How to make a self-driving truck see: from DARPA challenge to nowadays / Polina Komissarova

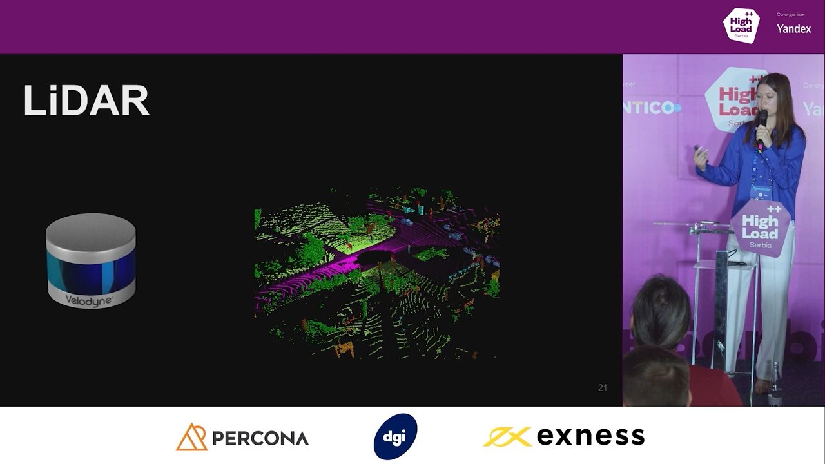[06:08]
So, the output of the lidar is a three-dimensional point cloud obtained during the full 360 rotation of the laser beams.
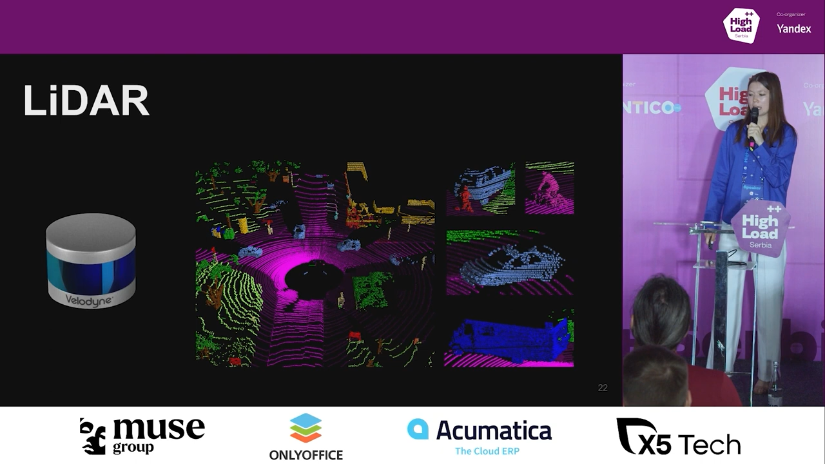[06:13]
In this example, this point cloud was specifically colorized for your better understanding,
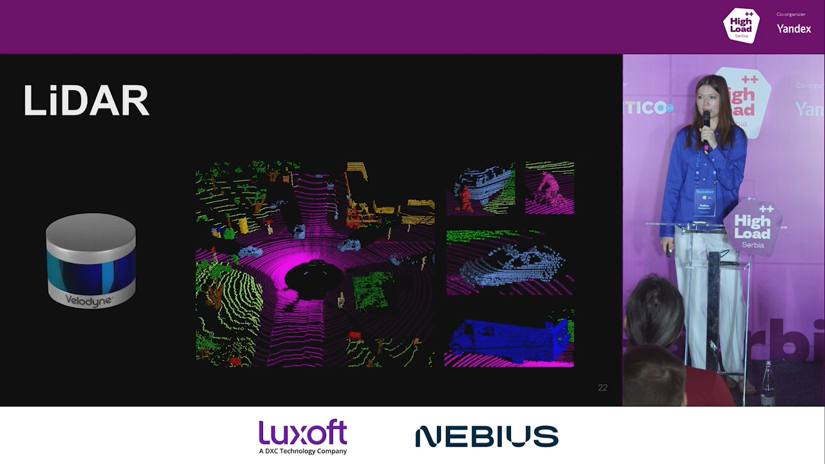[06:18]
but even without colors, we can see features of cars, pedestrians, cyclists, trucks, and other objects.
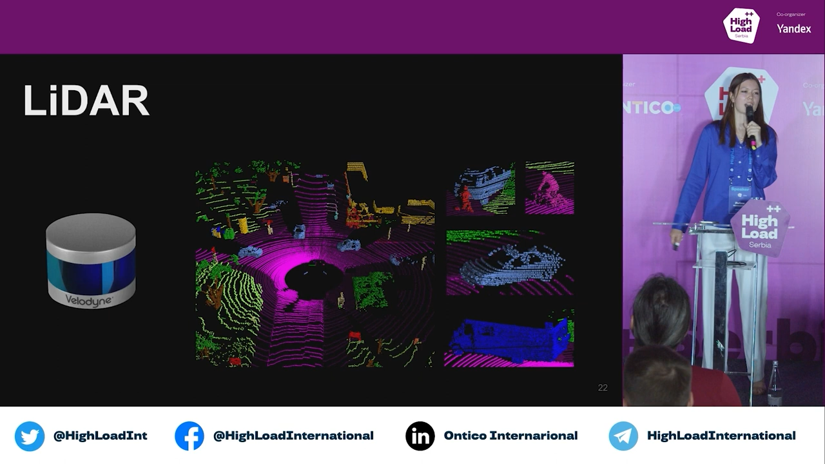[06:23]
The next sensor is radar.
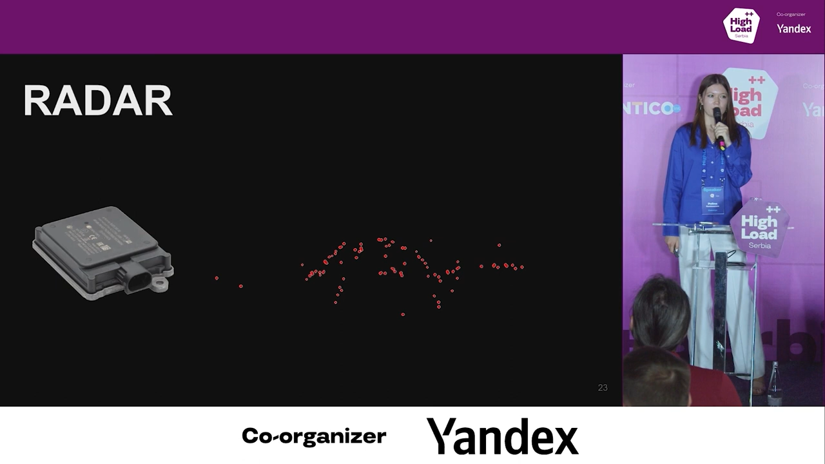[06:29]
Unlike lidar, radar operates in the radio wave range, and it also outputs a set of points.
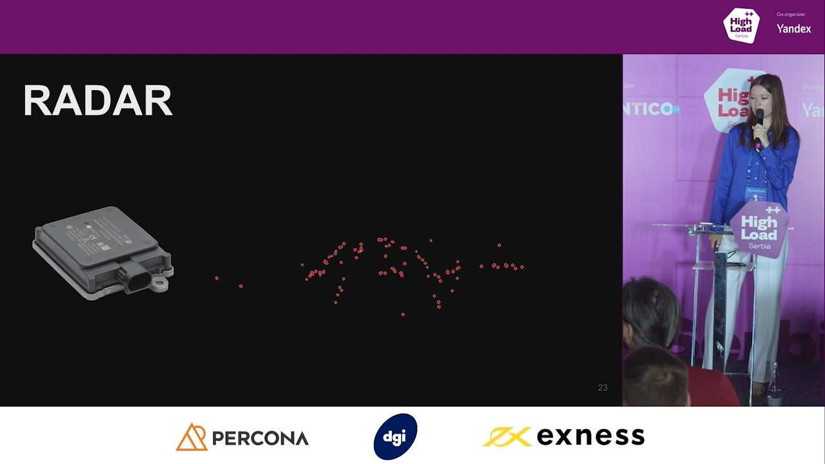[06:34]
But this point cloud is much sparser than the point cloud from the lidar.
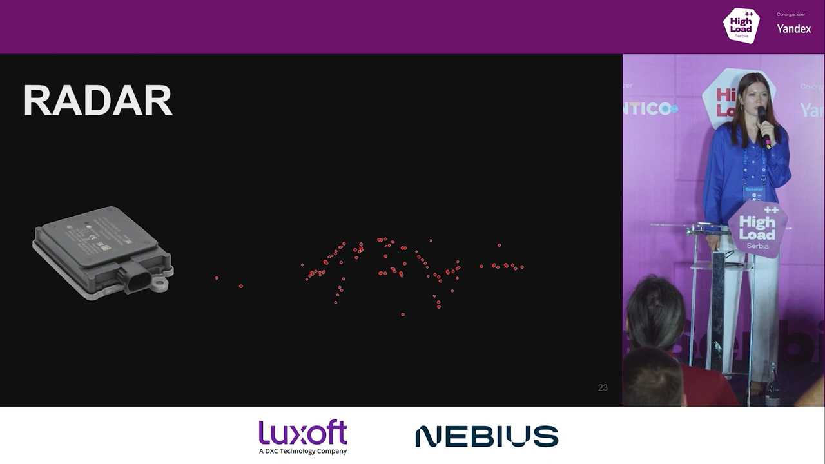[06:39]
And if we look at this example,
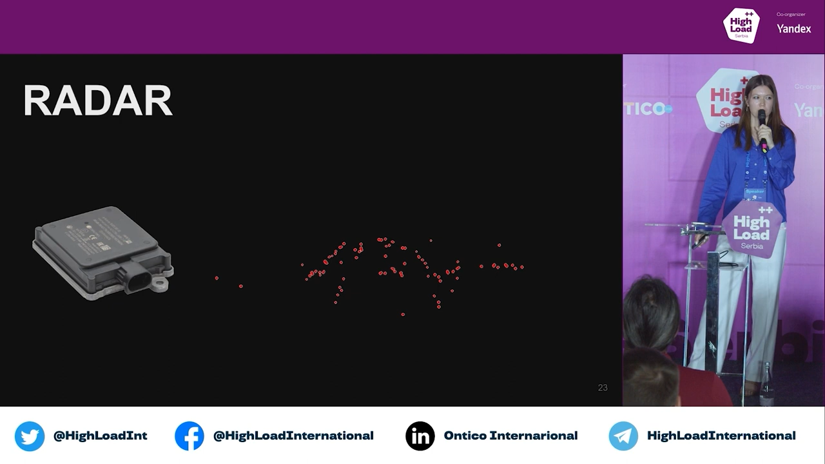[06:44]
it's quite difficult for us to determine to which real objects these points correspond to.
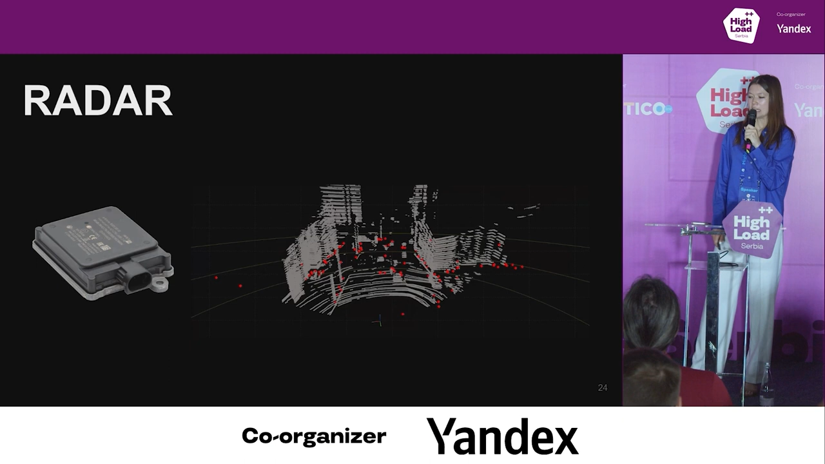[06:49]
It becomes a little bit easier if we correlate these points with the point cloud obtained from the lidar,
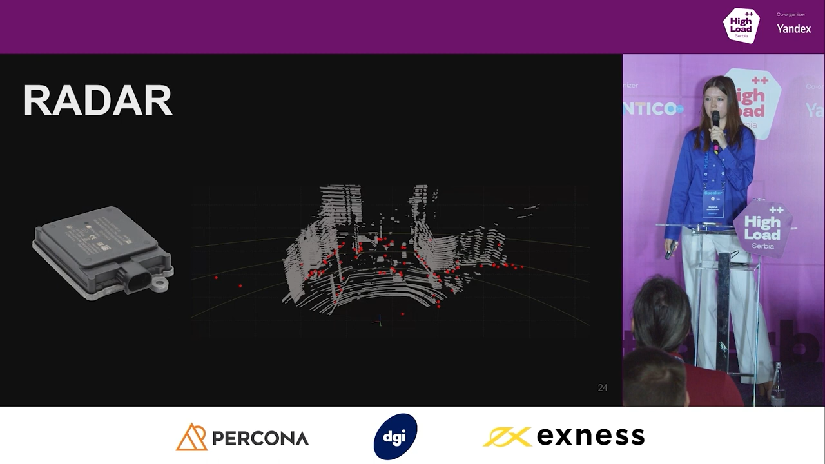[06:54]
but it's still quite difficult for us to understand these points without information from other sensors. sensors.
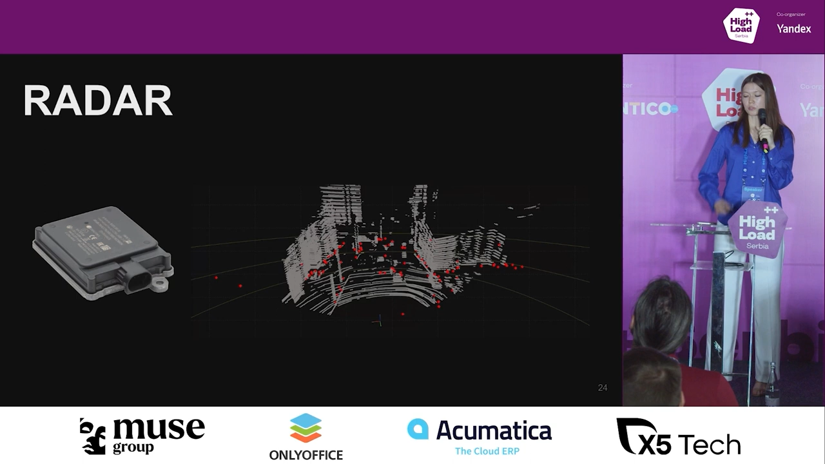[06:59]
But what is the advantage of the radar is that it can see much further than the lidar.
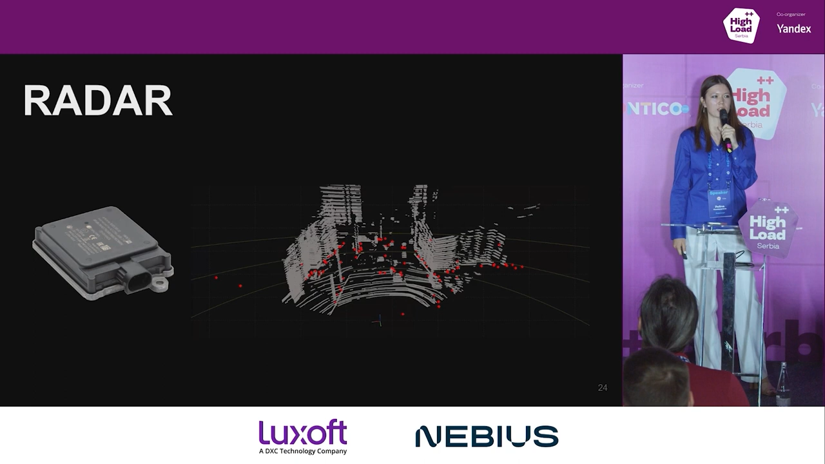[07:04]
So, we can detect objects with the lidar much earlier than the objects with the lidar.